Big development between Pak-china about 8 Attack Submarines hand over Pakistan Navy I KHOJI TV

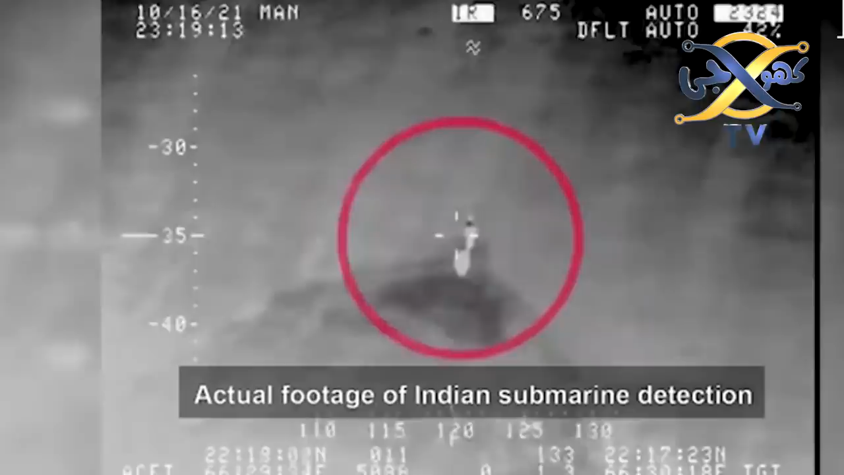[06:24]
اینین آبدوز کا سراغ لگایا کیونکہ وہ ابھی تک پرانی آبدوزیں استعمال کر رہے ہیں لہٰذا ہمارے ریڈار
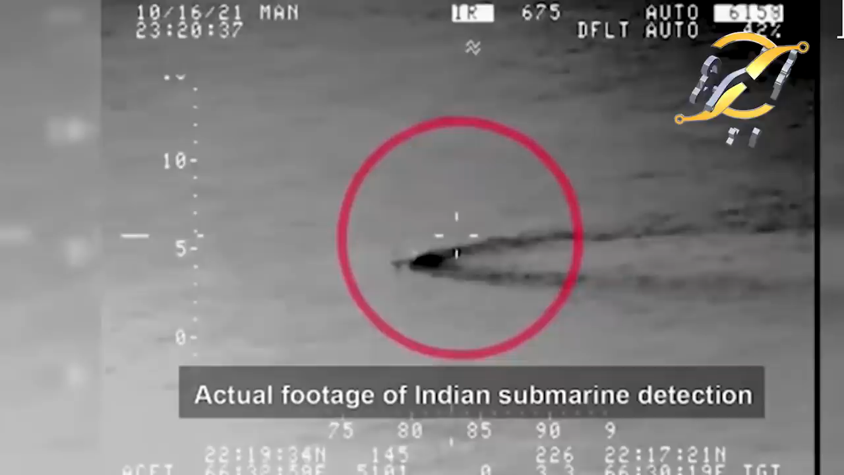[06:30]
سراغ لگا لیتے ہیں اگرچہ ابھی تک ہماری جانب سے بھارت کی آبدوزوں کو نشانہ نہیں بنایا
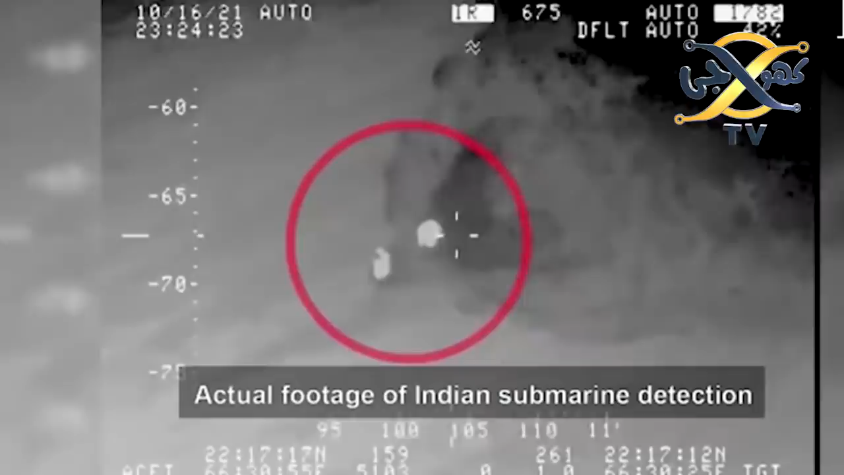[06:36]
گیا لیکن پیغام دے دیا گیا ہے کہ اگر دوبارہ یہ غلطی کی تو پھر زبانی نہیں سمجھایا جائے